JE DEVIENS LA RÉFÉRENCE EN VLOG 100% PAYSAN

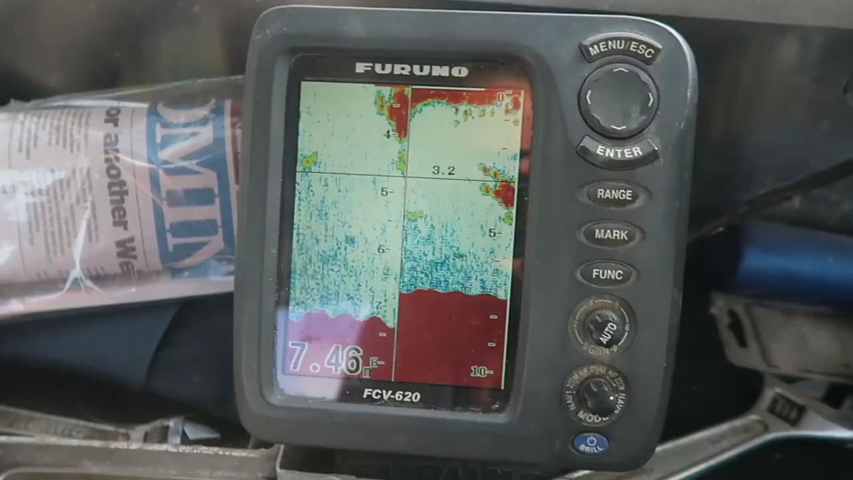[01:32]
T'as un petit écran qui te montre s'il y a du poisson ou pas.
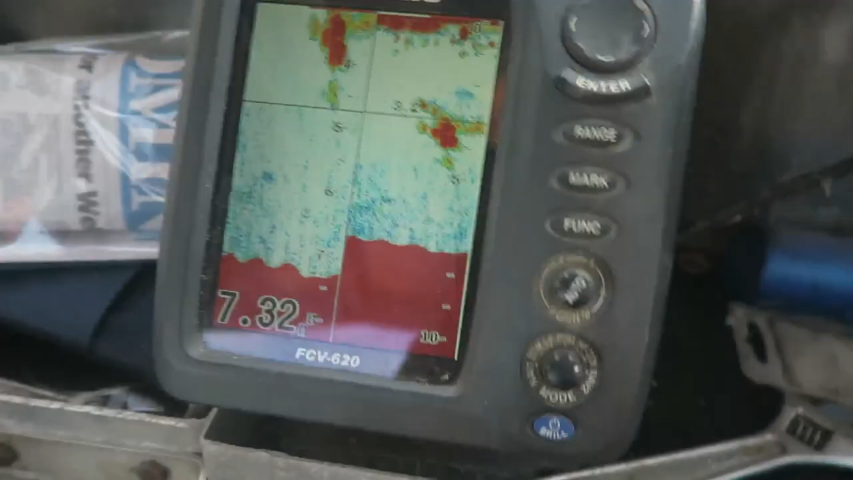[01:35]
Do you know how to read this?